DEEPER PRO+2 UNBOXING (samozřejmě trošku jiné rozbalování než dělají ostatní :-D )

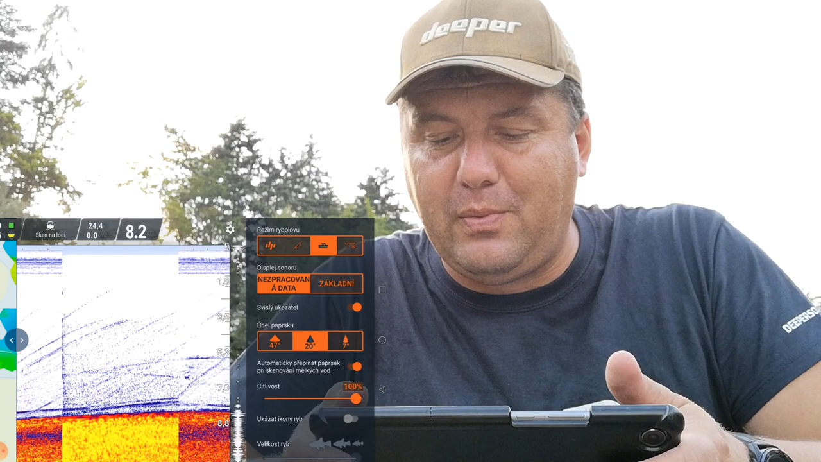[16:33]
Třeba tohlensto je podle mě ryba.
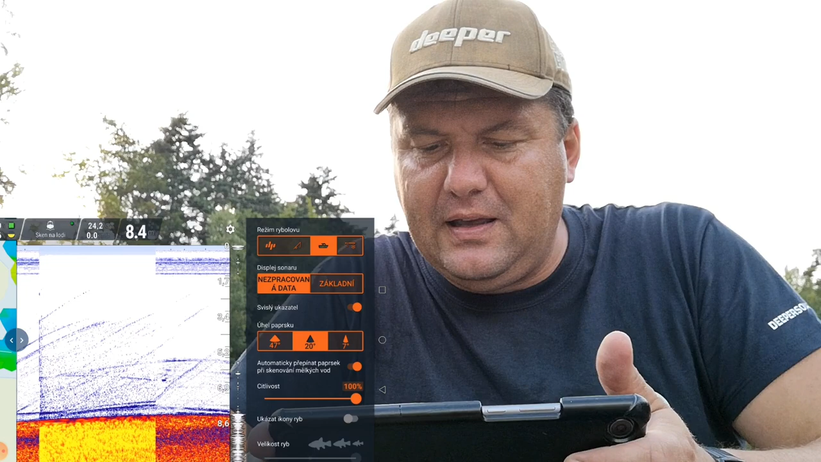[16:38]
To, co je takové v prostředku, pokusím se to označit.
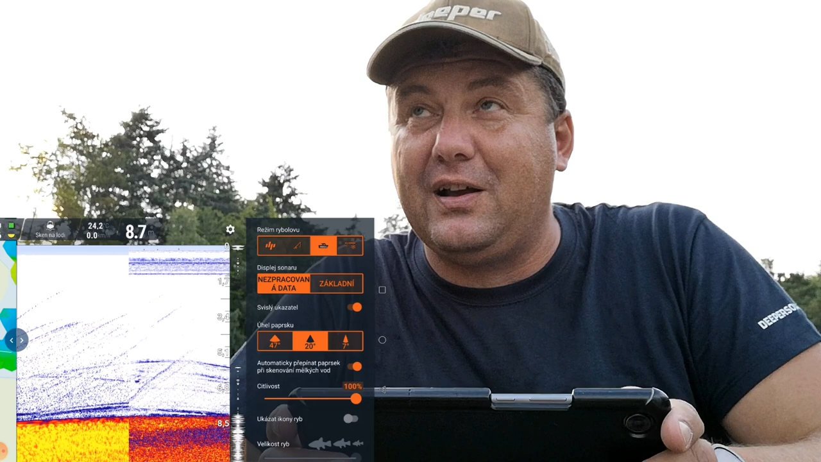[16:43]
I ten oblouk vypadá, že by mohly být ryby, jo? Dáme tam nejužší kužel.
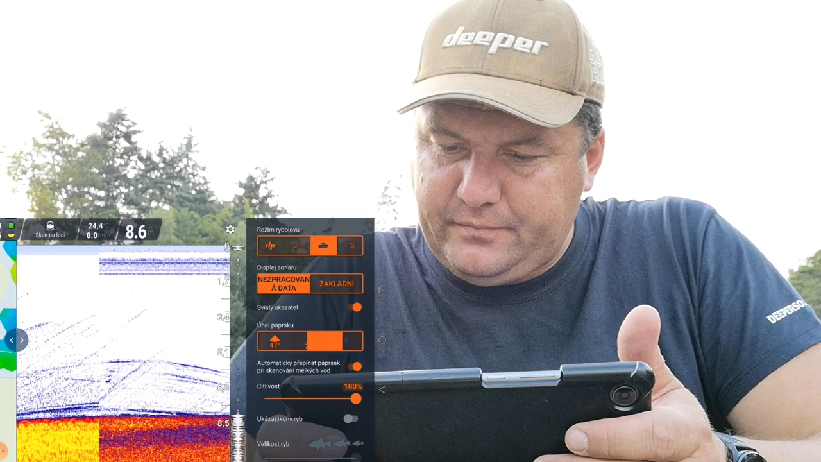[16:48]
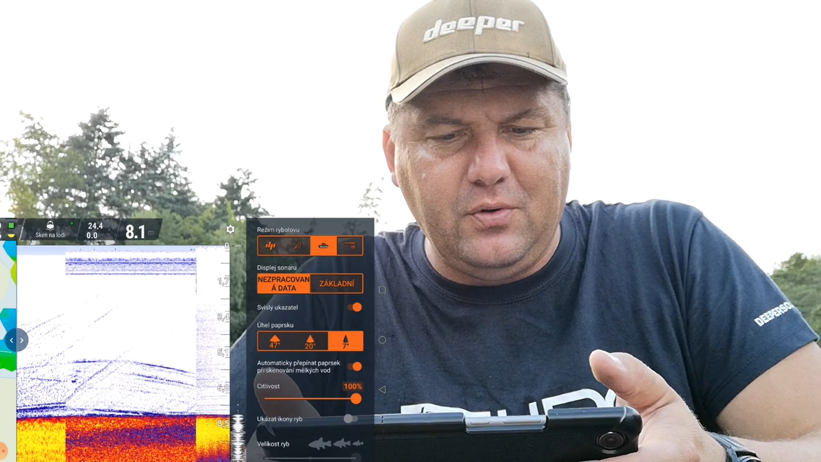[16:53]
V nejužším kuželu vidíte, že pode mnou 8,7 metrů, voda furt krásných, skoro 24, nebo ne skoro, ale 24,4 stupňů.
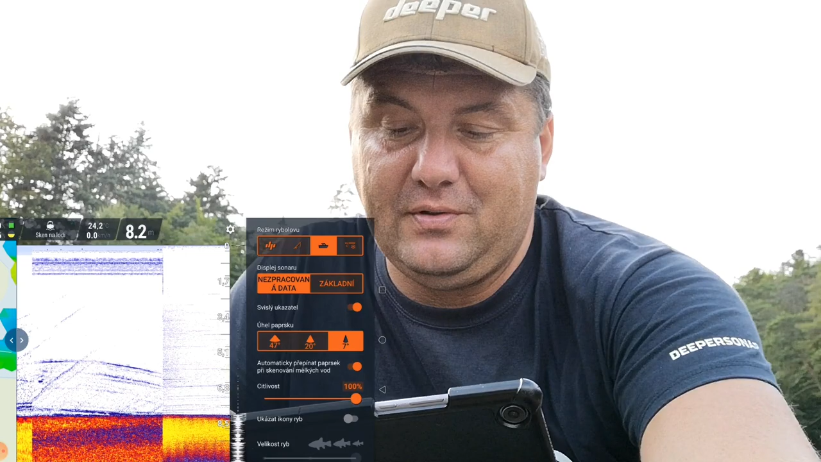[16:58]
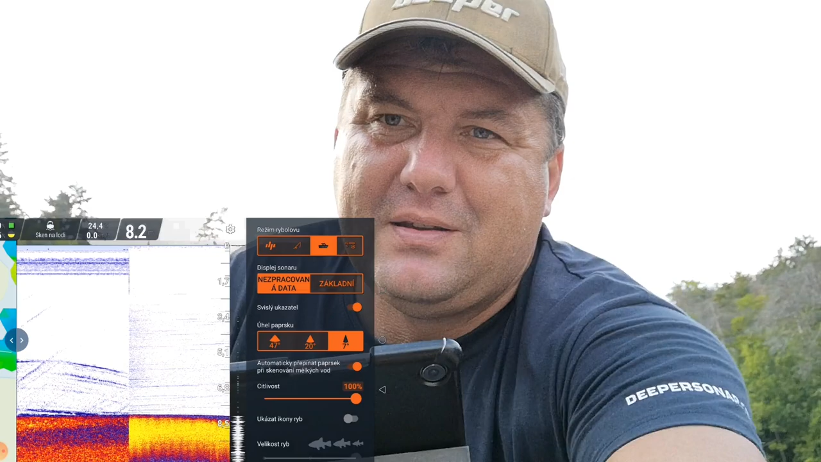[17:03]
To dám takhle bokem, aby se to tam vešlo, nebo to dám takhle. Počkej. A se svítí sluníčko, no to je jedno.
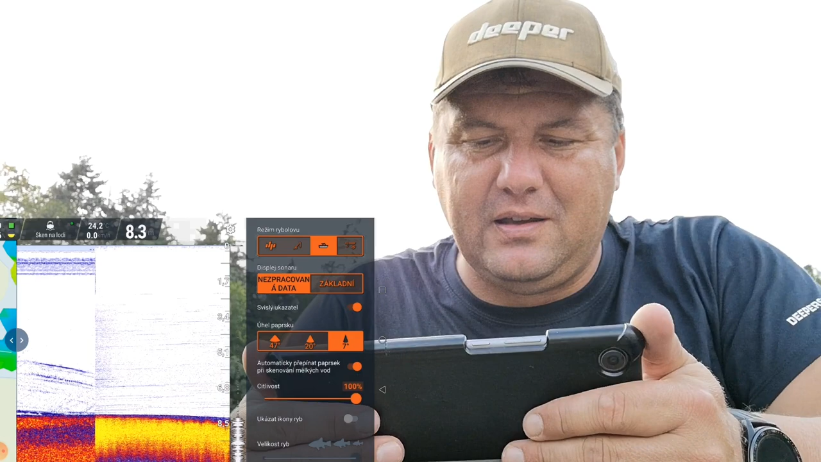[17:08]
Prostě tady někde bude ten echolot.
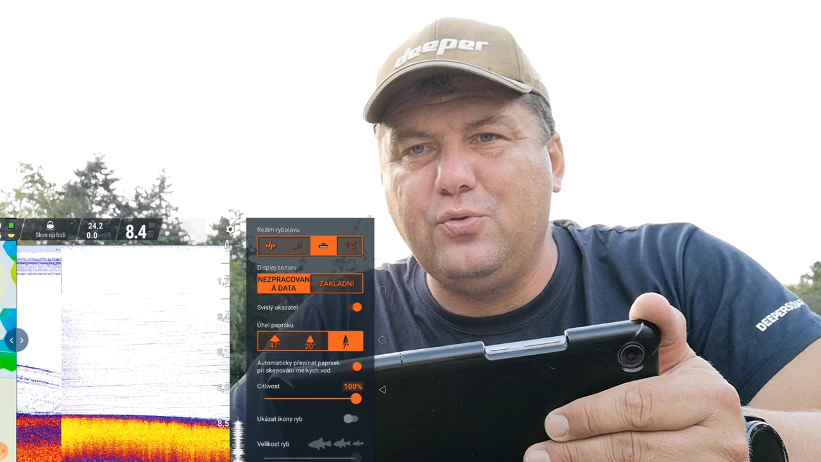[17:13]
Vidíte, že na tom nejužším vám to neukazuje skoro žádnou rybu. Mám tady někde vábničku, zkusím bouchnout, jestli se mi to teda povede, takhle bez přípravy.
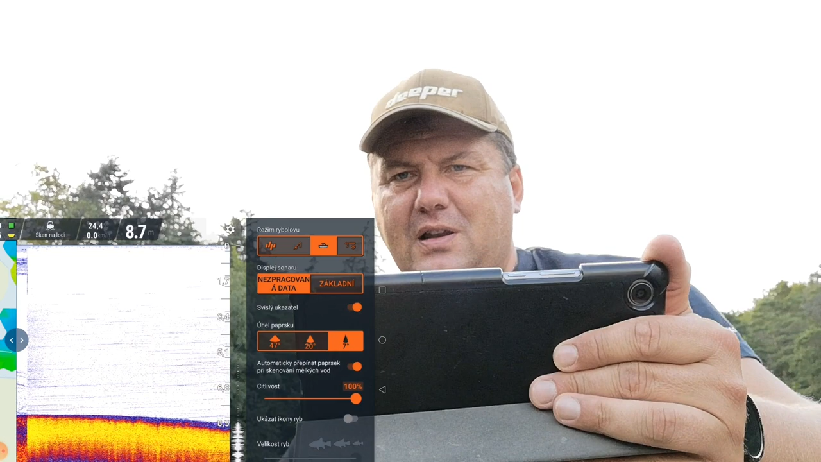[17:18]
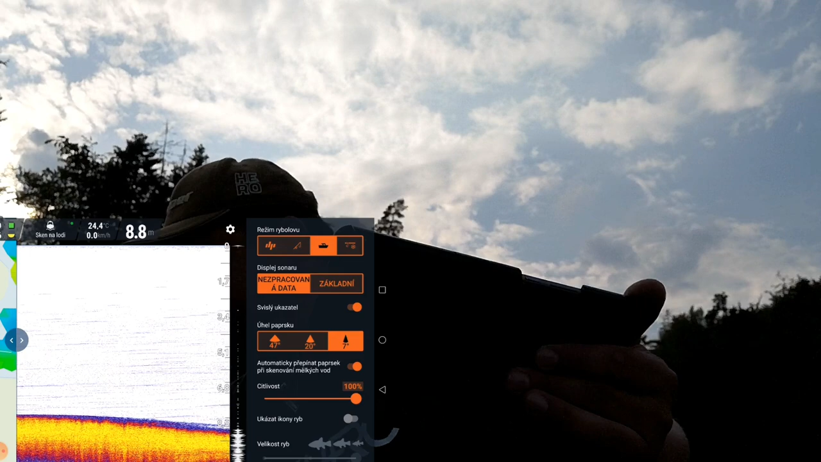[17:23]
On screen: water 24.4°C
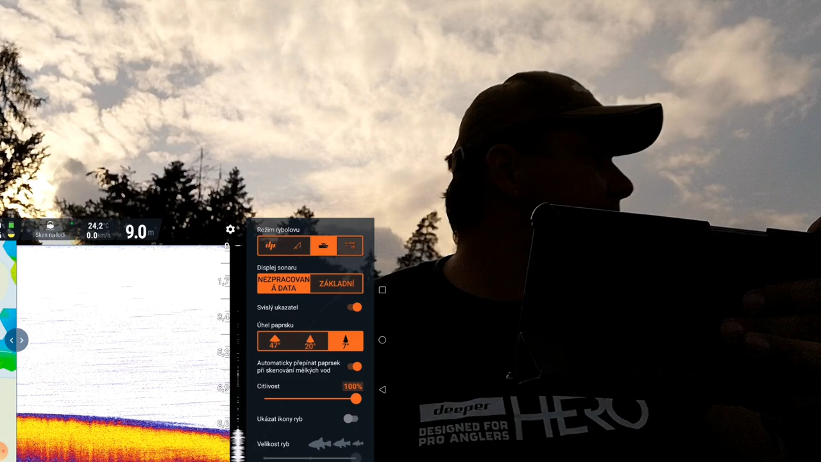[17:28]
On screen: depth 9.0 m, water 24.2°C
Tady zabouchám a tam skočil nějaký kapr. Takže na nejužším nic, zkusíme na středním, jestli my jsme něco zvedli.
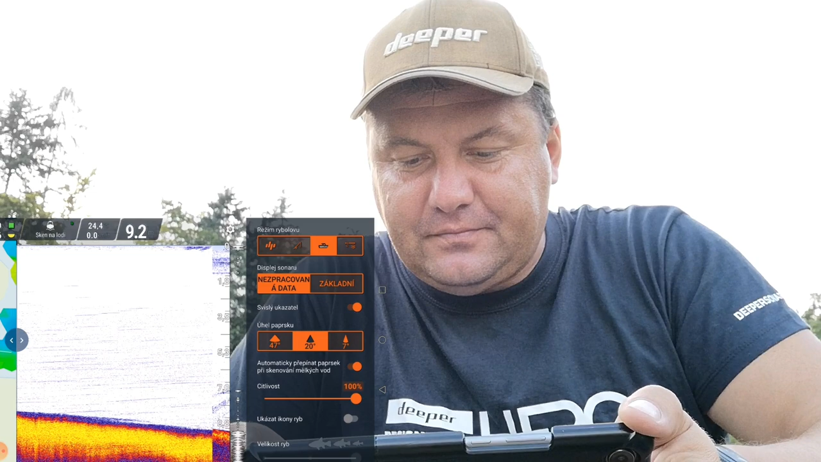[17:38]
Na středním vidíte, že jsme něco zvedli, ale prut tady sice mám,
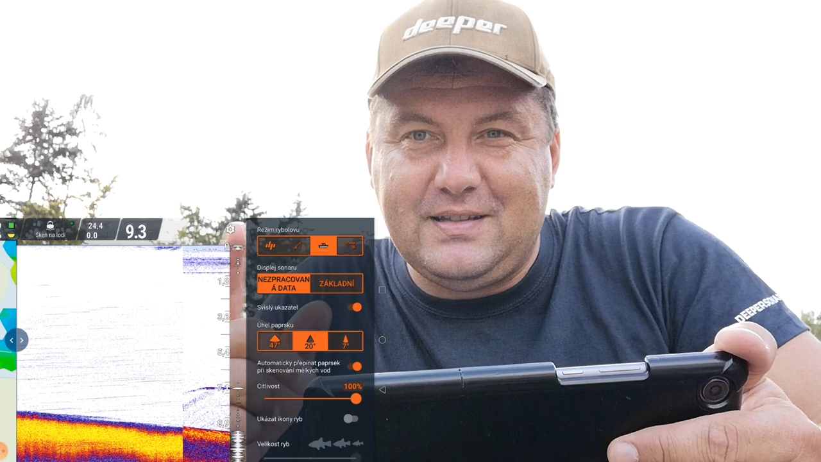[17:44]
ale zatím ho nemám připravený, takže ten ukazovat vám nebudu. A na širokém úhlu uvidíme co?
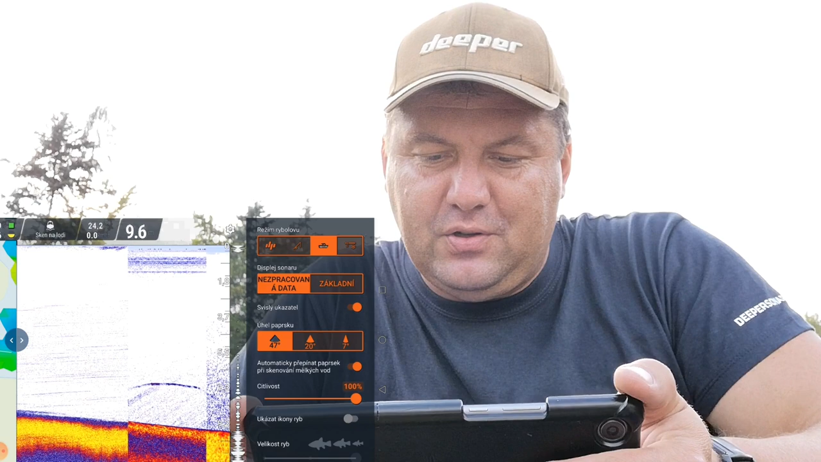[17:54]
Na širokém úhlu vidíme tečky. Jak se těch teček zbavíme? Těch teček se zbavíme tak, že houpnete citlivostí a dáte si to tak, abyste viděli pouze ryby.
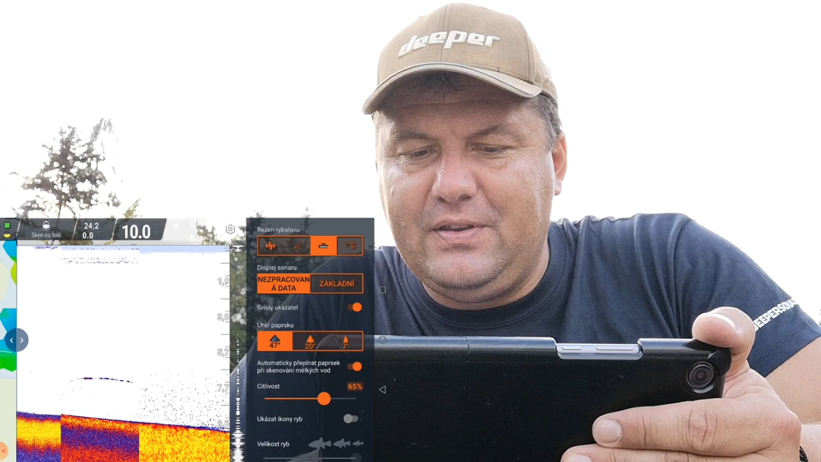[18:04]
Dejme tomu, že takhle vám to nebudou vadit ty tečky. A v tenhle okamžik už byste viděli i ryby, kdyby šli nahoru. Já zkusím ještě bouknu, jestli něco zvedneme.
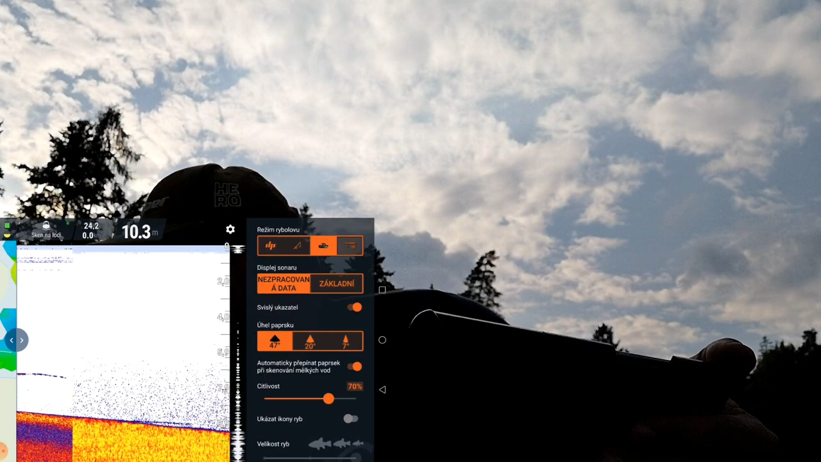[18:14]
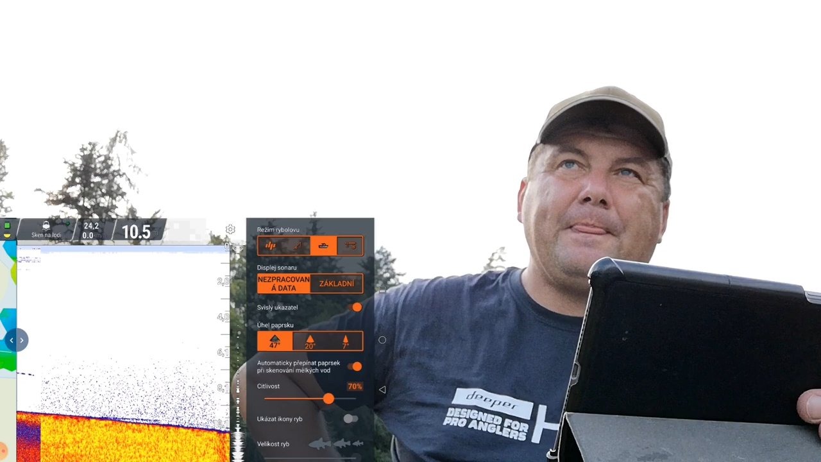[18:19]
Jenže slunci podle mě teď moc nereagujou.
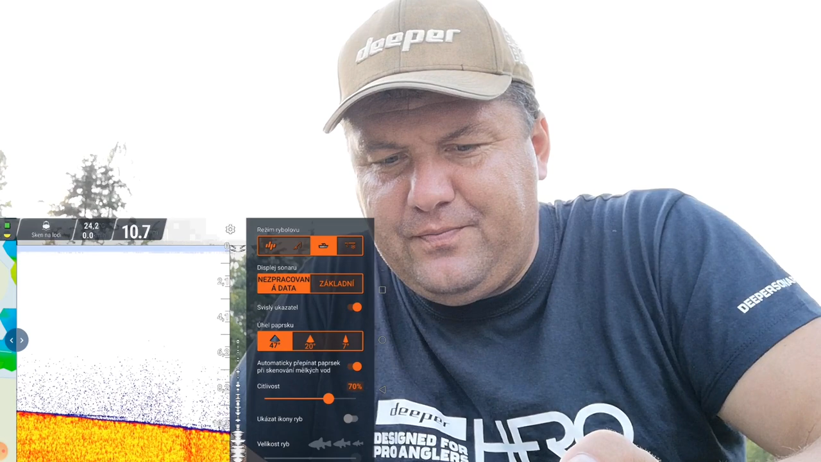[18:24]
Pode mnou 10 metrů hloubka, 24,4 nebo 24,2 je teplota.